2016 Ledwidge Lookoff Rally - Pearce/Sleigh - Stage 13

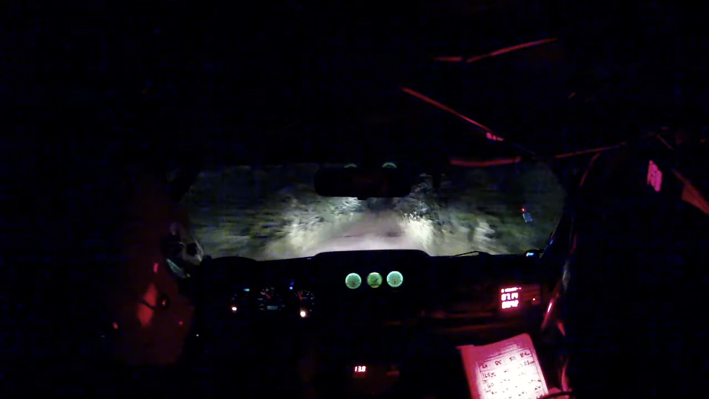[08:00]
Left 4. Plus into left 3. Junction. Keep mid. Plus 3. Junction. Keep mid. Left 5. Left 5. 50. Left 5. Surface change. It gets dustier. Right 5. Left 5. Right 4.